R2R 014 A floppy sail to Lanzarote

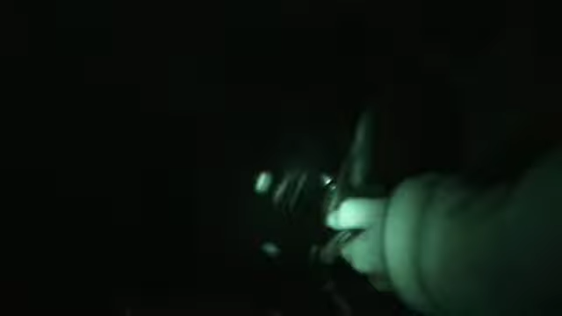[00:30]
It might be a tuna, actually. That's really good. Look. That's a tuna.